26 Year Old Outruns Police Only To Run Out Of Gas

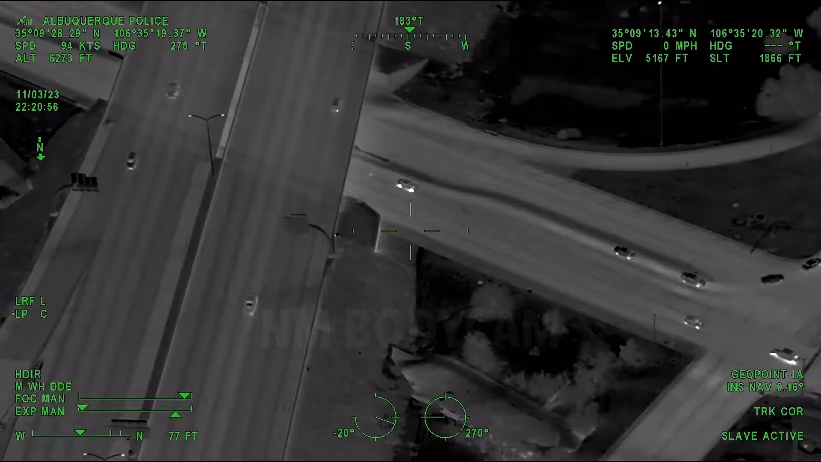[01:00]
And he's making it to the southbound frontage from Osuna.
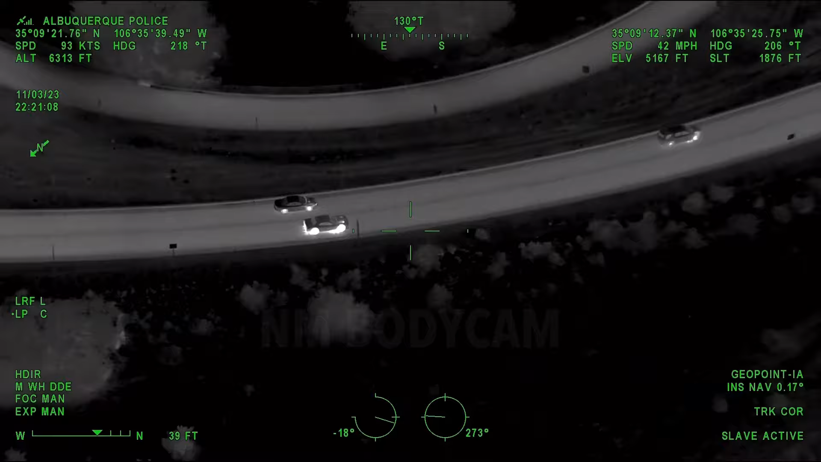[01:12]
Merging on to the actual interstate, we are southbound to 25. 29
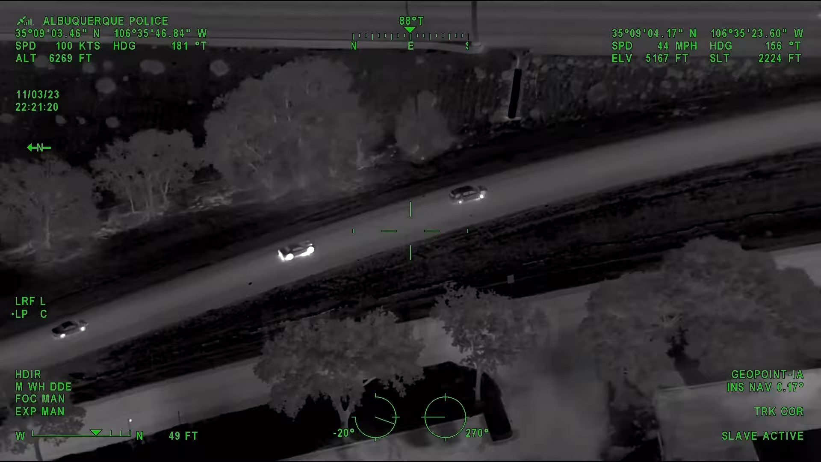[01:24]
confirmed. 10-4. He's saying he paid it to Adam Frank,
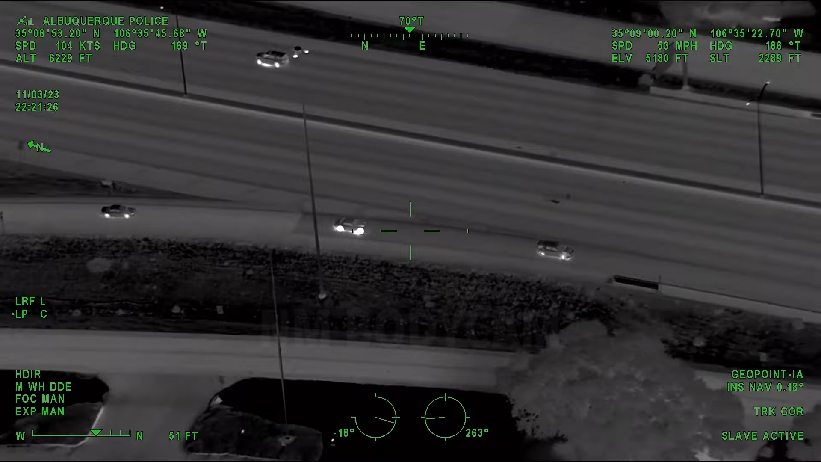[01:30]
Paul Robert, 6-5, on an older Honda Civic on Broadway. And he's punching the gas, merging all the way to the number 2 lane. D2, there's still approaching Jefferson.
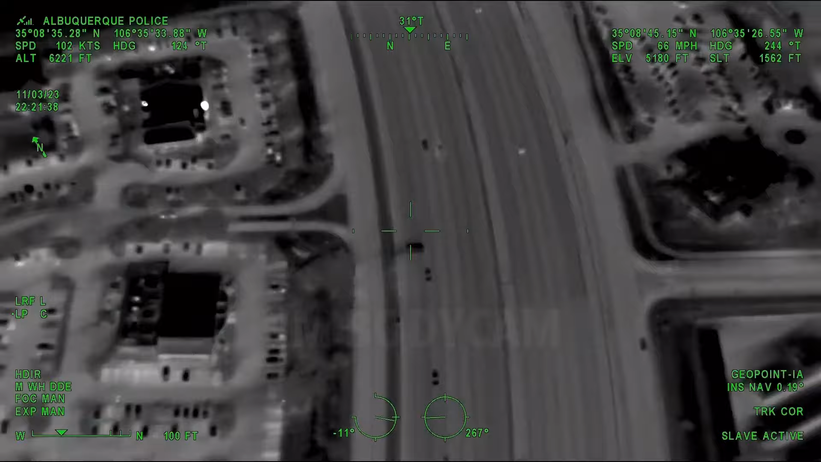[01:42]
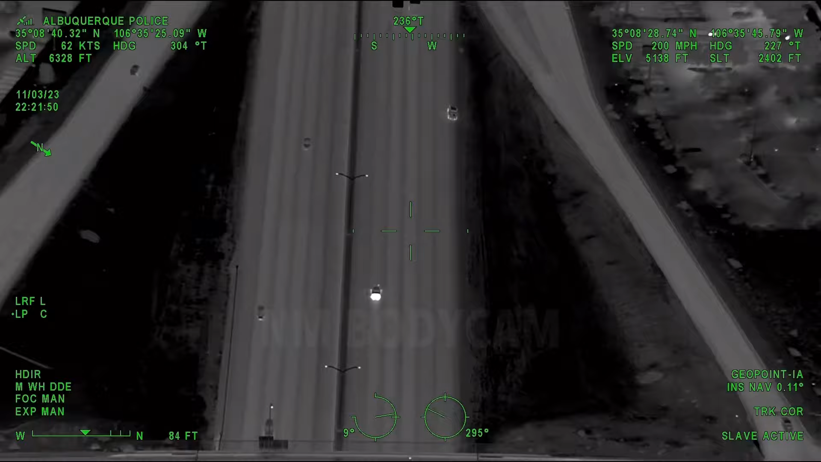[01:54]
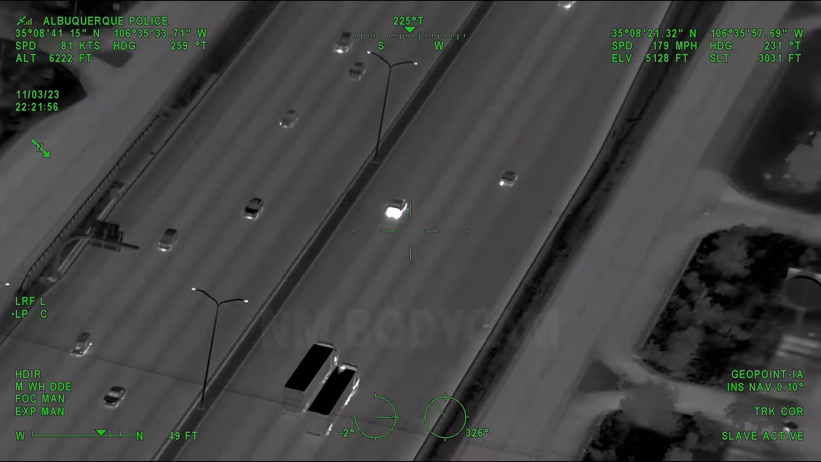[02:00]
What was your 20? It's going about a 120-ish miles per hour southbound, number 1 lane, weaving through traffic.
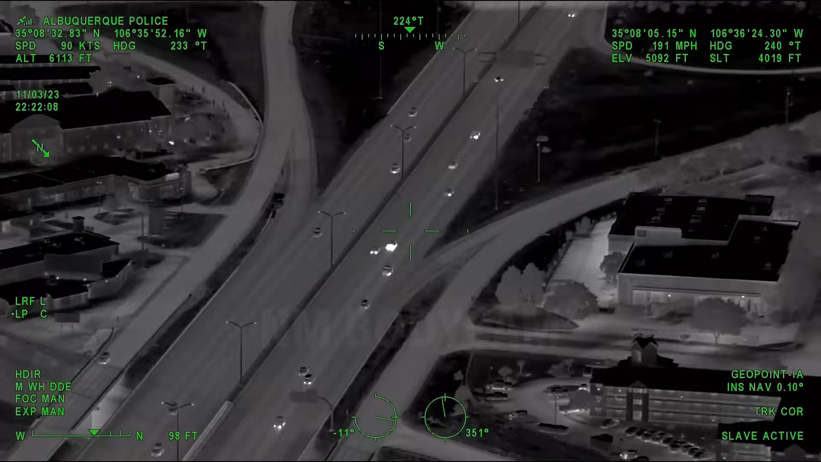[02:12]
He should be going to the Circle K on Rio Bravo. 10-4, Matt.
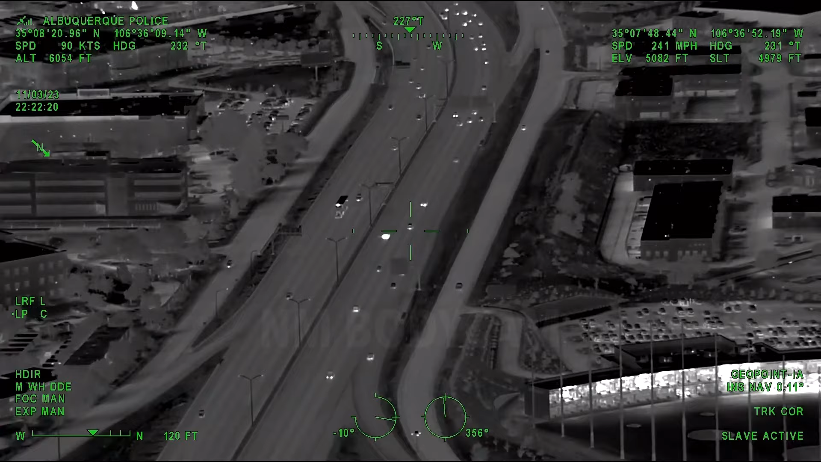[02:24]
Alright, let's go ahead and target down to our next 20. But first, I want to get everybody together.
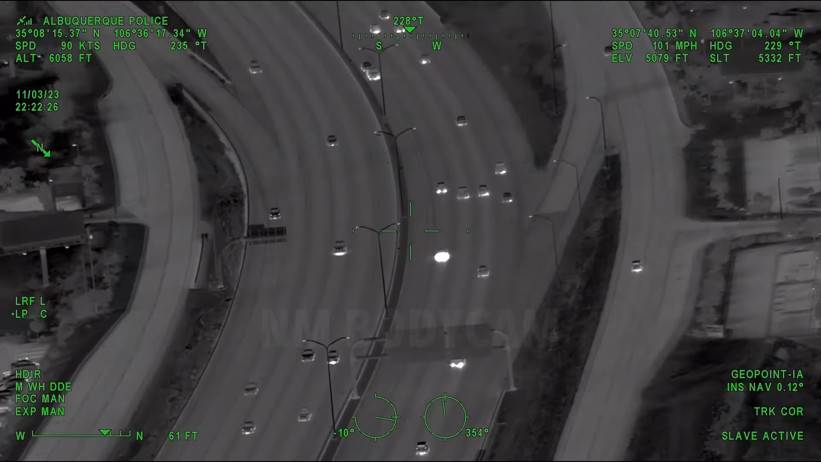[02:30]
We got all split up, and I don't know where anybody is right now. We have Lucas here together. We're 25 south of Montgomery.
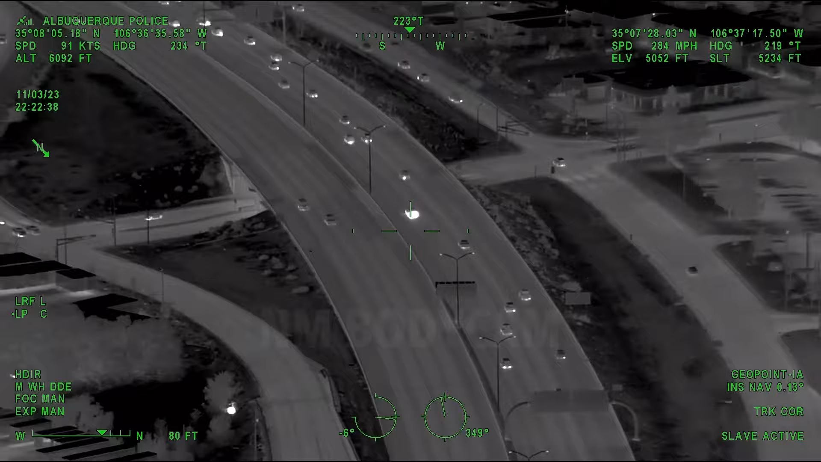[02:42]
Still southbound, passing over Comanche. Austin, you have a picture way ahead of us, so I'm just going to pick a 20-mile rally up there, and then we'll go from there.
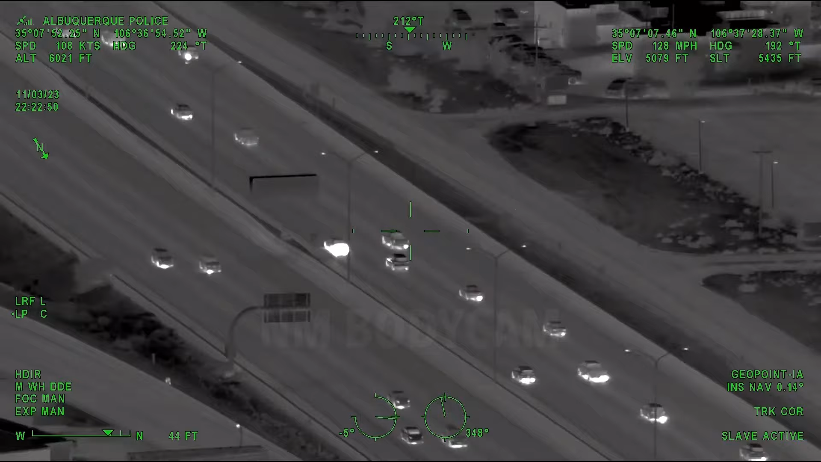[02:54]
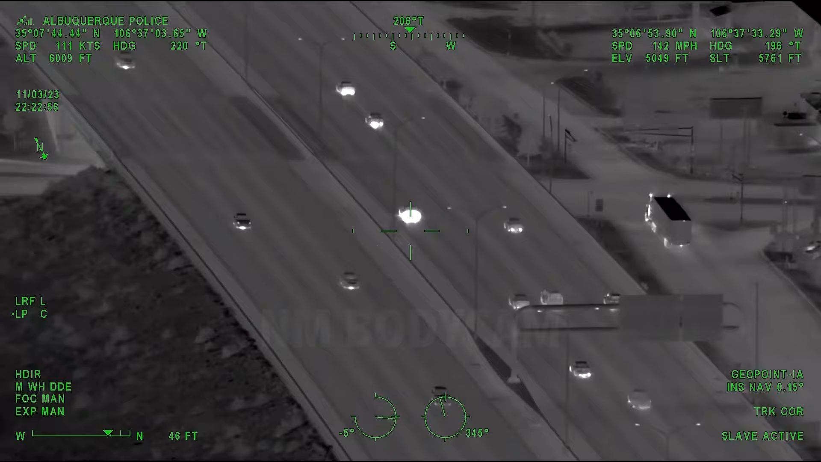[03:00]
We'll pull over at Pan American at the American Home Furniture. Did you want to stay on that Charger or just let it go? Yeah, go ahead and stay on it. So we can make sure we get everybody rallied together. And then we also have Sarge in the unmarked too. We can use that. And 780s. I'm going to try to make my way down to that circle camera level.
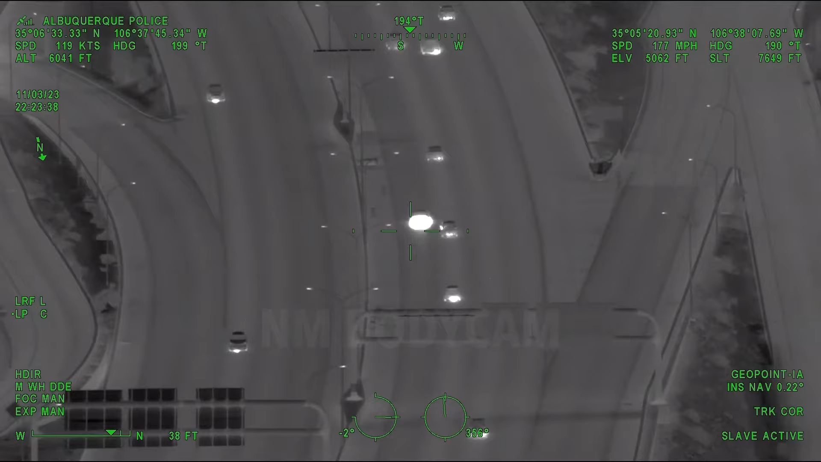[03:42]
Air 2 is direct on that. We are southbound 25, passing over Lomas. Vehicle still at minimum 100. Miles per hour.
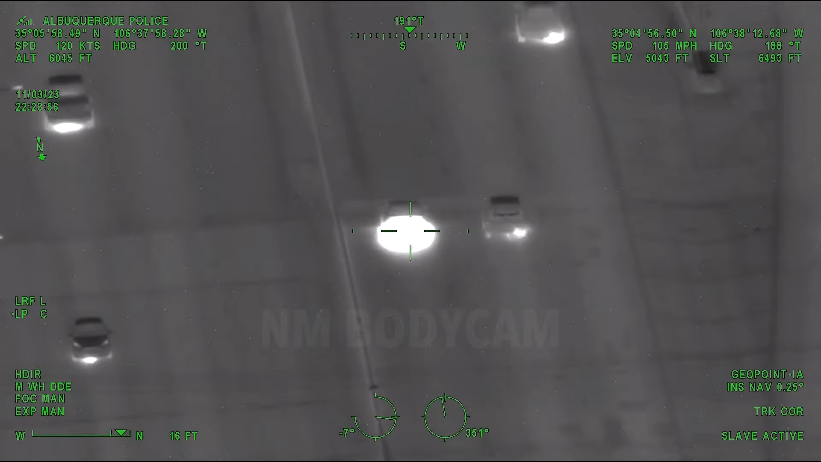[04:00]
Merging over to the right, lanes, over lead, approaching ACC.